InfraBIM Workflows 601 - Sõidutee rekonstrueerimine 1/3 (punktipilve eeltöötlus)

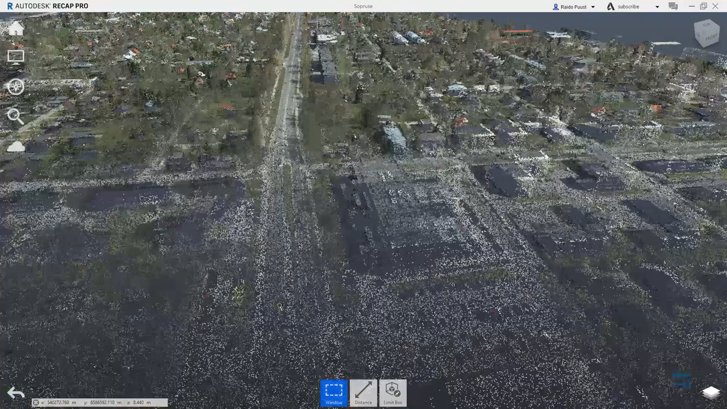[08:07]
et ma saaksin punktipilvest nüüd kätte või järgida olemasoleva sõidude servajooni, äärekivi, juhul kui äärekivist räägime,
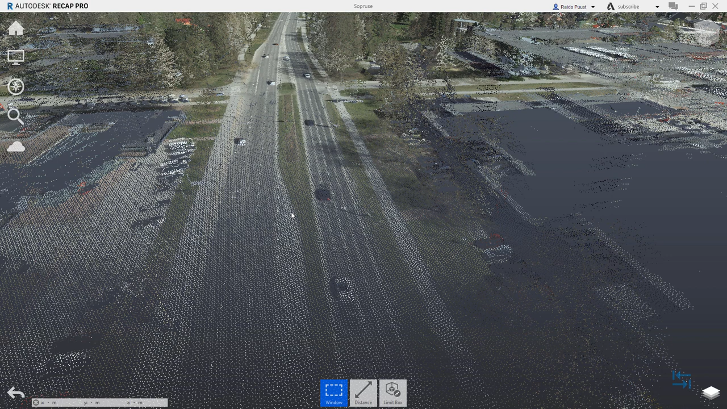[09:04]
Mis viib ka veelkord selle märkuse nii, et reaalse projekti juures tuleks koguda siis neid andmeid teise seadmega, aga veelkord meie vaatame siin põhimõttelist protsessi, kuidas nüüd edasi liikuda järgmisse etappi. Võibolla enne veel, kui me seda teeme, vaatame, mis võimalused meil on siin Recap tarkvaras, meid kasvifiltreerida.
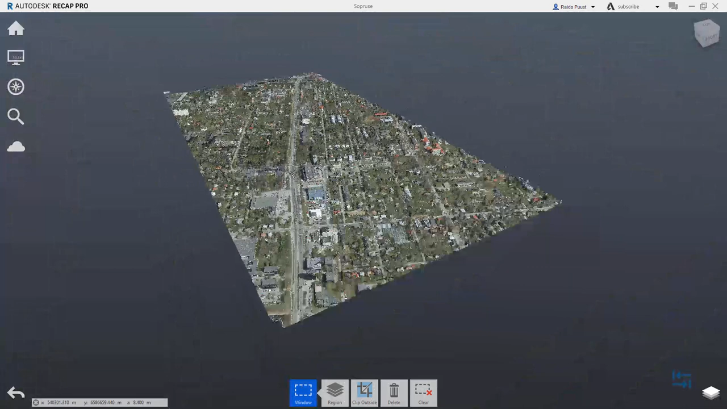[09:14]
See kasutaja liides on üsna lihtne Recap juures. Paljud nubud on koondunud siin siis hüpi kribad alle, osad töövahendid on siin all ja osad töövahendid või palettid enne kõike infosisu tähenduses on ka leitav siit alt paremast nurgast.
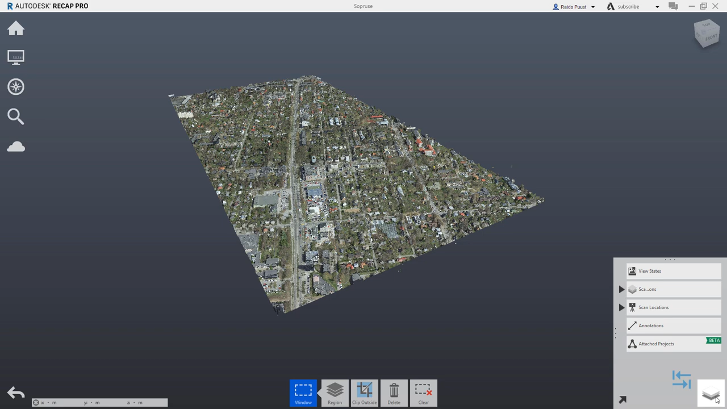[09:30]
Mudeli suurendamiseks kasutan rolli, mudeli vaatenurga pööramiseks kasutan näiteks hiire paremat klappi võien seda all.
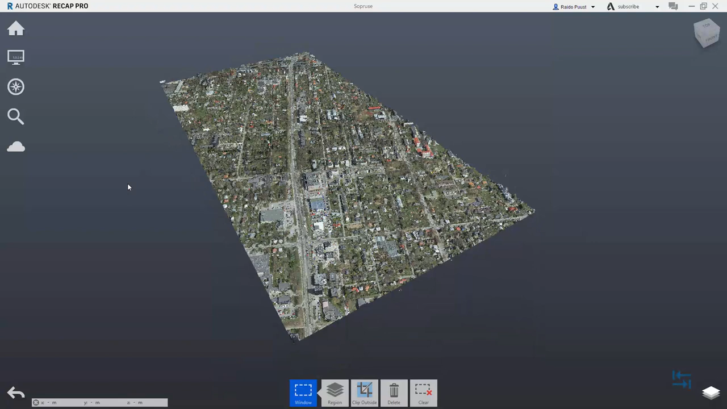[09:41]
Soovikorral on mul võimalik siis muuta, mis moodi minu punktipilvede värvitoone näidatakse. Seda siit ekraani nuku alt võtan esimese valiku, hetkel siin on see RGB väärtust järgi,
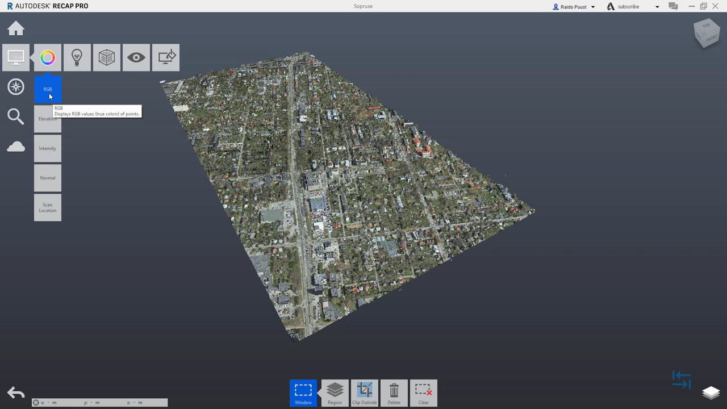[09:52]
aga võin võtta näiteks testimise mõttes ka Elevation.
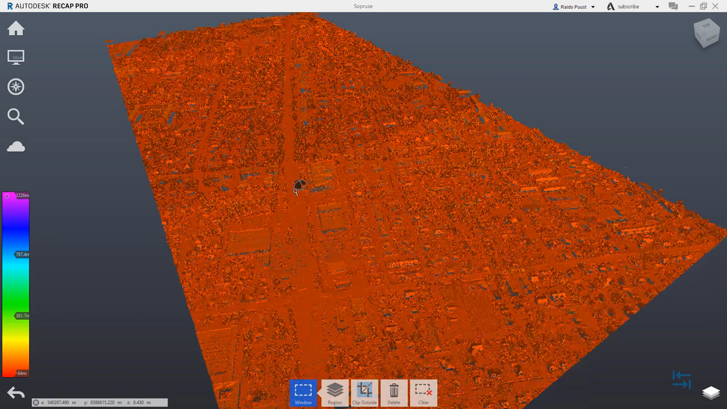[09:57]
No Elevation mul Antutu Hall väga head pilti ei anna, aga seda ka põhjusel, et värvitoonide ulatus on lihtsalt liiga suur. Mul on võimalik seda skaalat siin vähendada, et see läbi tuua ka erisused värvitoonides. Üldjuld asub läbi käia siis need erinevad automaatvalikud.
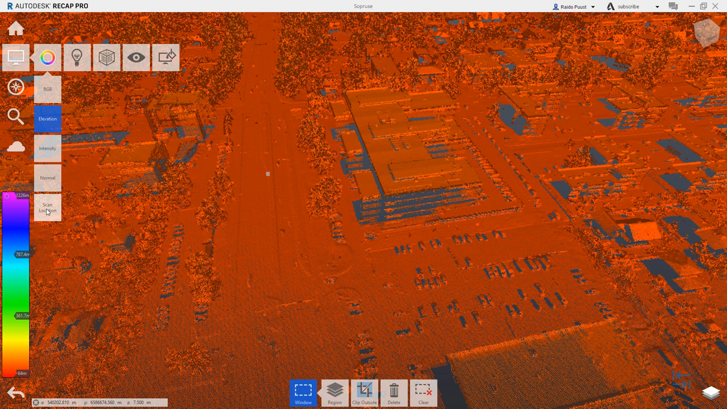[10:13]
Intensity annab mulle juba parema vaikemisi ülevaate, aga veelkord ma saan siis neid väärtuseid siin timmida.
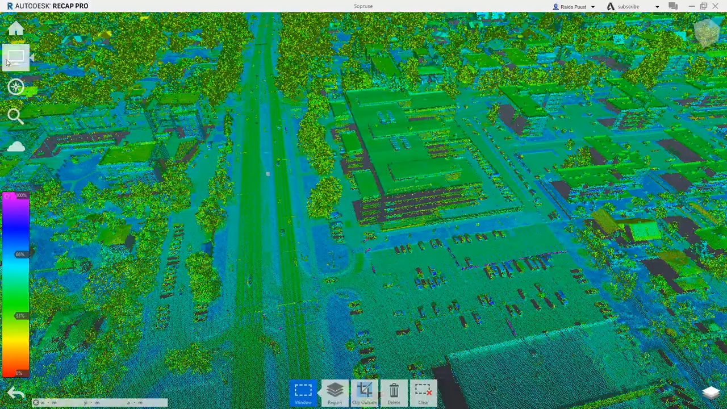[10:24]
Lähen hetkel tagasi RGB peale ja on selge, et sõidude rekonstrueerimise projekti juures olen ma huvitavad ainult siis selles sõidude eest, mis paras jõgu rekonstrueerimisele kuulub.